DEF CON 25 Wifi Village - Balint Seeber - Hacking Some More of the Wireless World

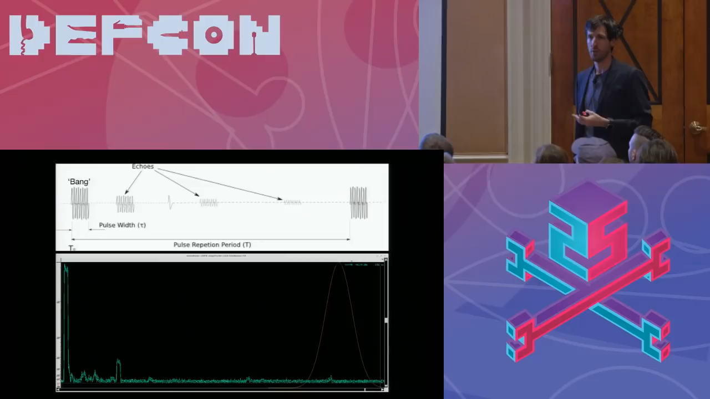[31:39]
And this can happen hundreds or thousands of times per second.
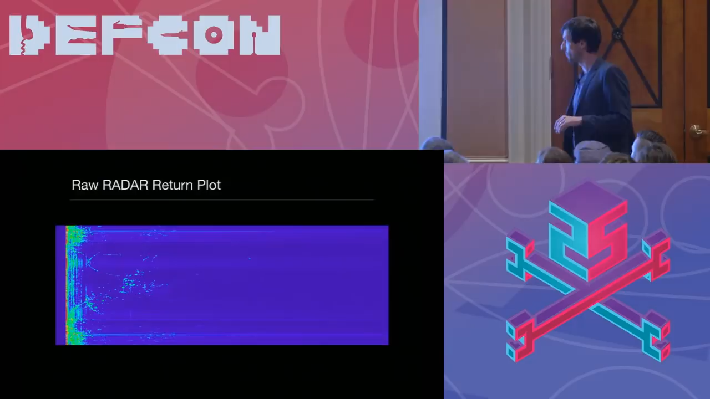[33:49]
Now, with that radar that you saw spinning, the primary space radar,
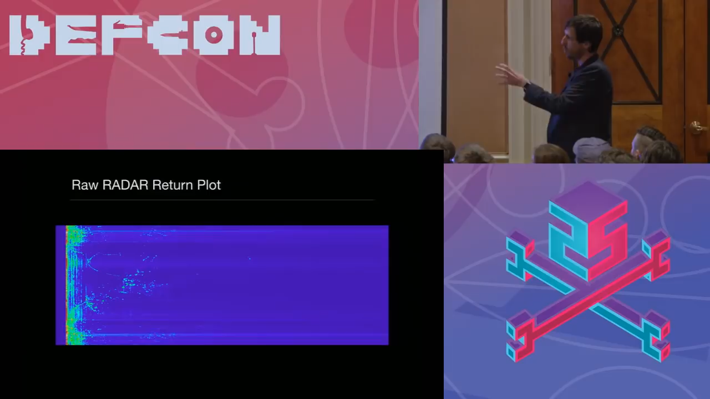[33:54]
I did a recording and then each of these scan lines is triggered. There's this red part on the left-hand side when it hears a really loud burst, which is attributed to the radar doing its transmission.
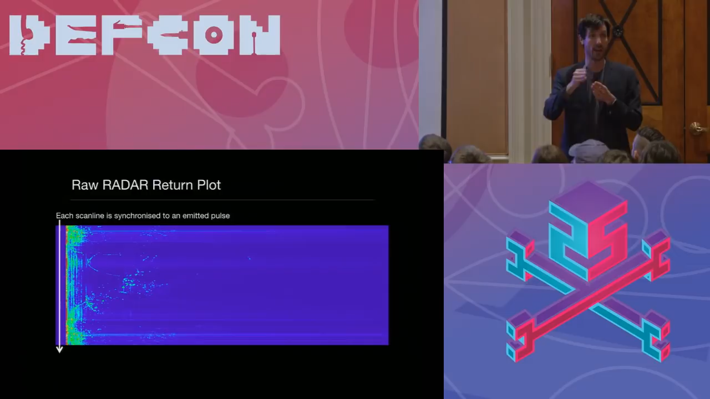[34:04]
And then it keeps listening for a fixed period of time for the return. So this is all, you know, me sitting on the hillside with my little USUC with just a width antenna, not a big radar dish. And then it captures a fixed number of samples and then it waits for the next radar transmission as it rotates. And what amazed me is that you can actually still pick up with a little width antenna all of these structures that are a little bit further out from the ground clutter, which is causing these immediate returns on the left-hand side.
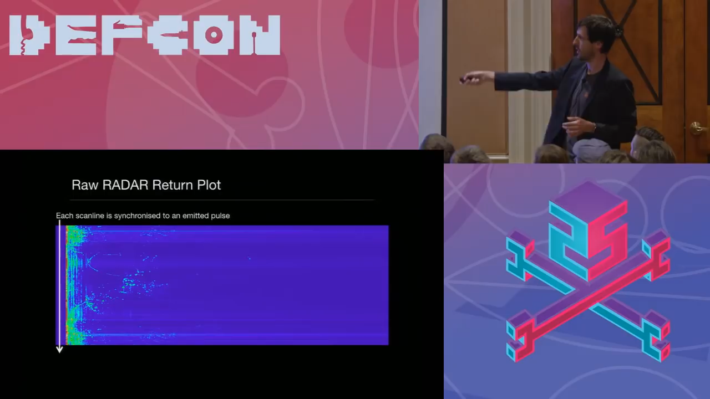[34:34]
And so this is just each scan line and then I just recorded it for a number of rotations. I think this is actually just a single rotation.
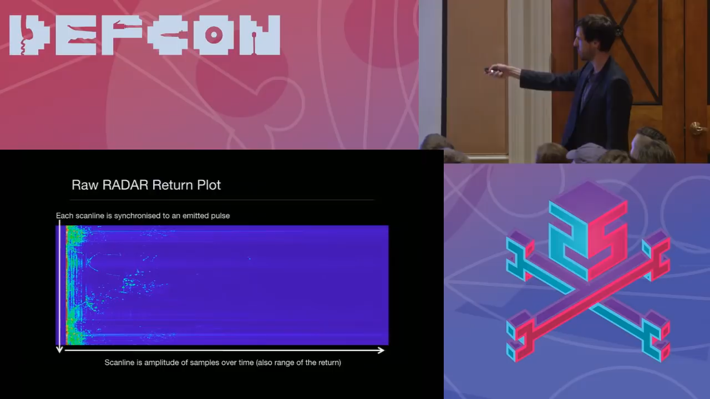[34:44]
This is 50 mega samples per second captured into RamDisk. And what's nice is that taking that linear plot and if you unwrap it into polar space and place it on the radar position itself,
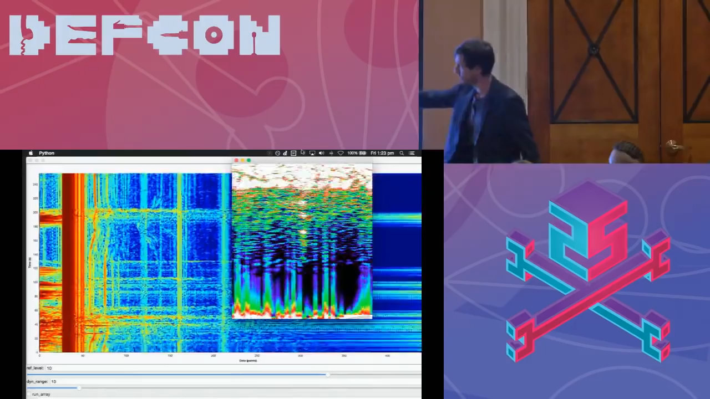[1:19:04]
Actually, you see as I'm moving around, I'm actually causing the echo to change. So it's surprisingly sensitive. So, yeah.
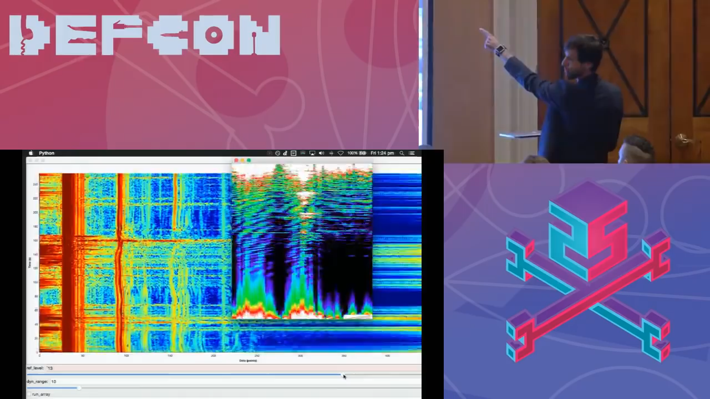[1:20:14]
But I'm not moving it. So there's no Doppler. Well, I am actually because I can't keep it totally steady. But it's that sensitive that even as it's waving here, you can see it's moving left and right.
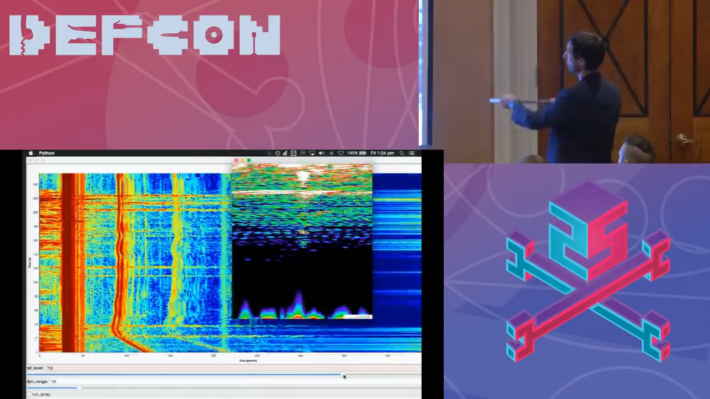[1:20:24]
So if I go like this, then you get the Doppler response. See? And that's just using the audio. Now, who can, apart from the multiple echoes, who can tell me why we're getting multiple echoes here?
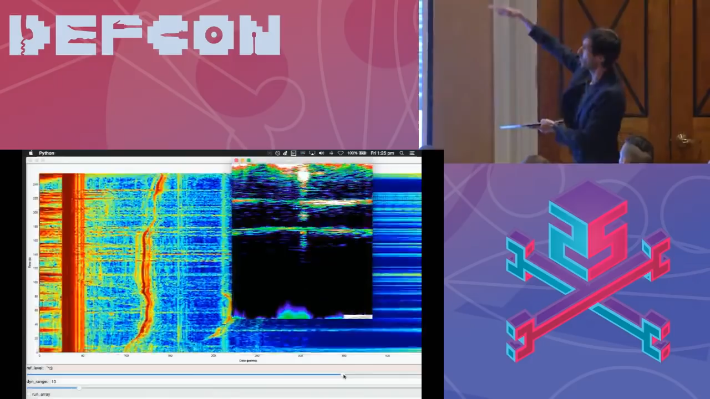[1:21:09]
So we get the multiple returns there. The strongest one is going to be the direct, you know, the shortest part.
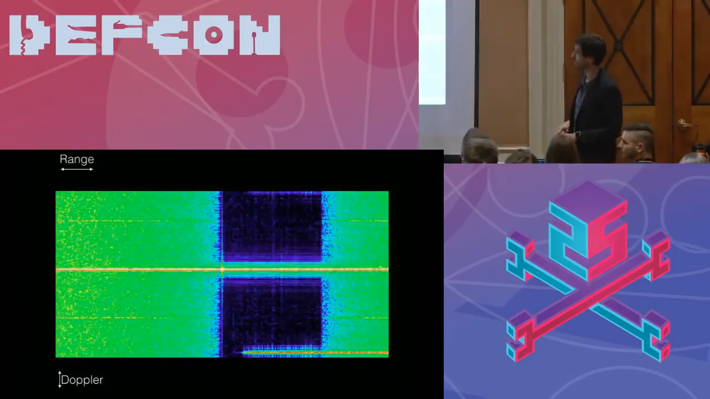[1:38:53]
You mean that vertical line there? Yeah.